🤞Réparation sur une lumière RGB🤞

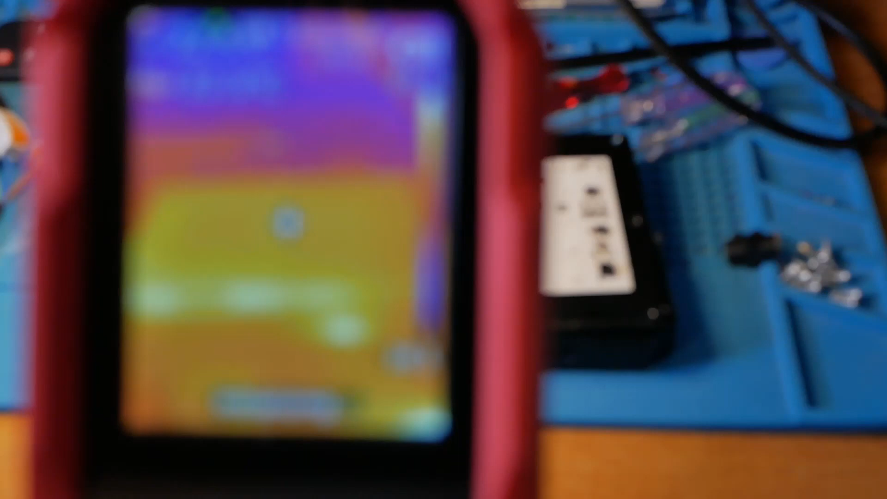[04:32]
pour le moment il n'y a rien je vais mettre alors
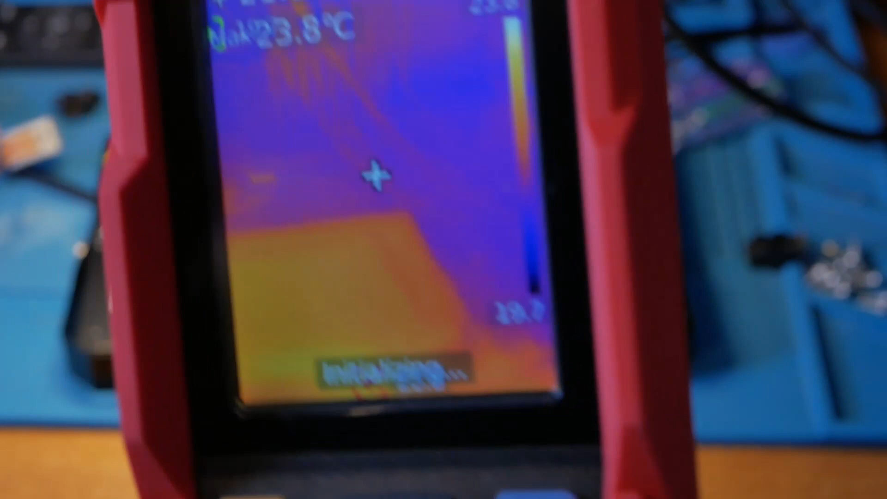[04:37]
On screen: spot 23.8°C
je vais mettre sous tension et on va regarder s'il se passe quelque chose ah oui bingo ah
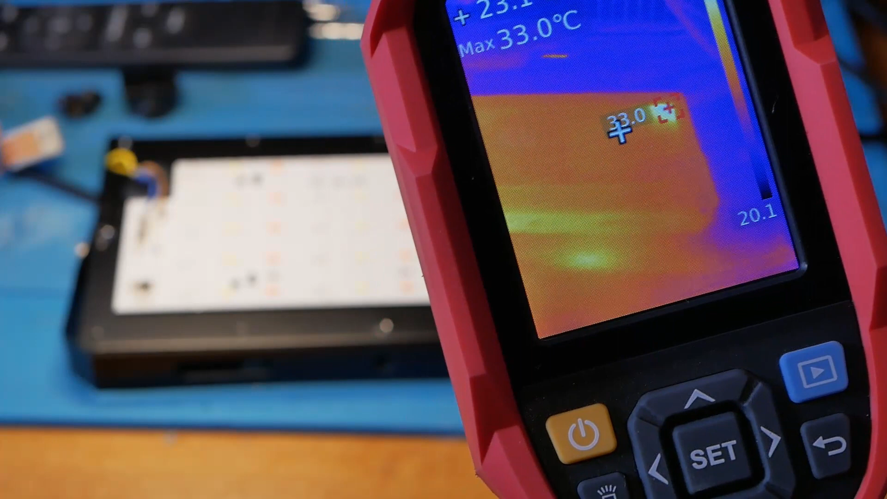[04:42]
On screen: max 33.0°C
ah il se passe quelque chose là haut et ce que je vois ce sont des résistances j'ai trois résistances là bas ok on va arrêter